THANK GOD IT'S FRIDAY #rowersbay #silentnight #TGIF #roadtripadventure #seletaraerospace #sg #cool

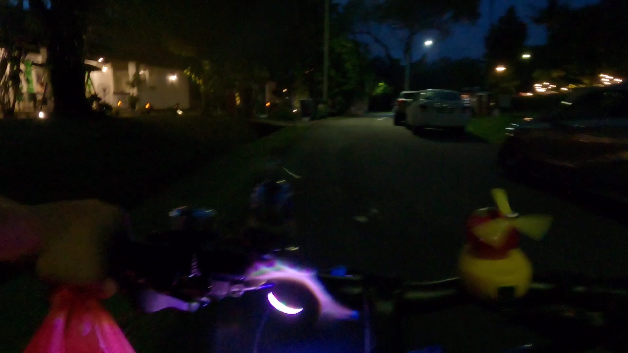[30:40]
dito tayo ngayon. May shortcut dito, oh.
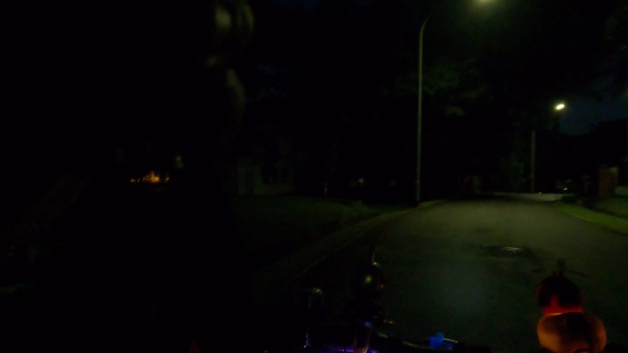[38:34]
So balik pa tayo sa highway.
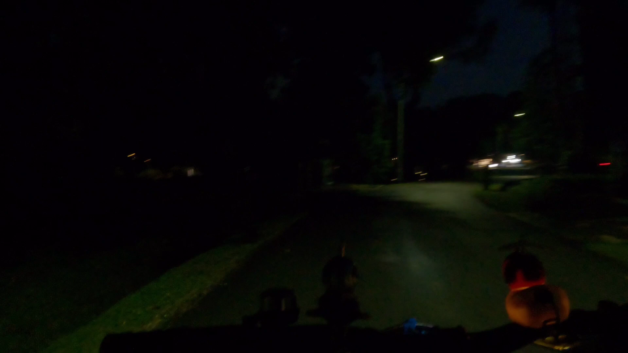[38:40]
Umaambun pa rin. Umaambun pa rin.
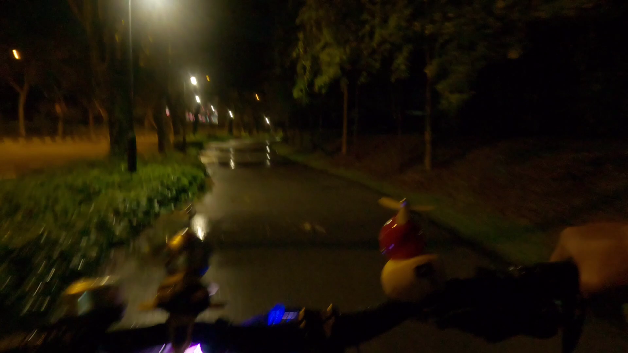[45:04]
So yun po mga kapatid. Yan, umulan kanina. Yan. So basa po ang kalsada. Oh, fresco.
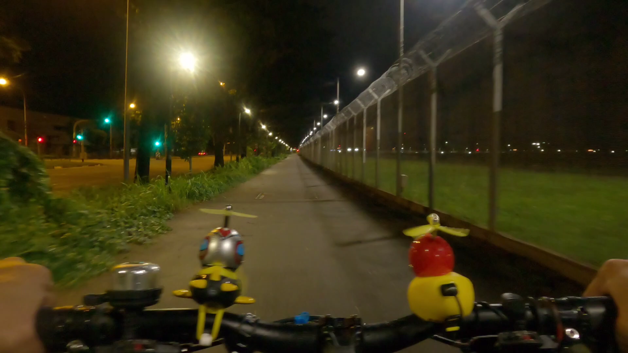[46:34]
Ayan o. Ito yung airport dito. Sa likod. Ayan.